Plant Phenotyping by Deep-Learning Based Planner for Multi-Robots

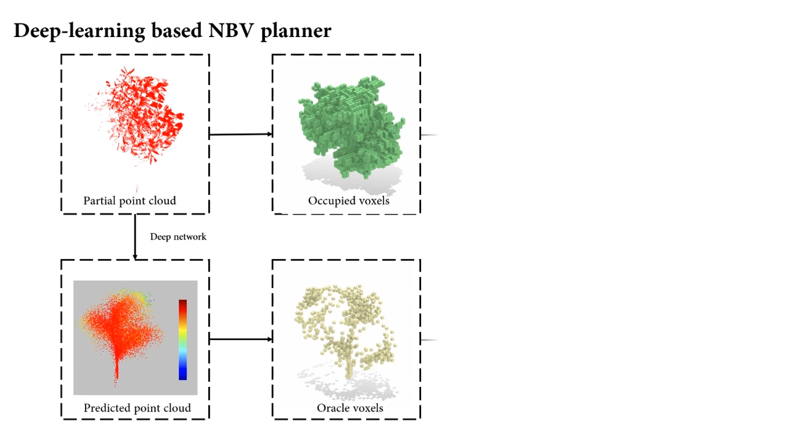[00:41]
Then we use the occupancy map and the oracle map to compute the next-best viewpoints.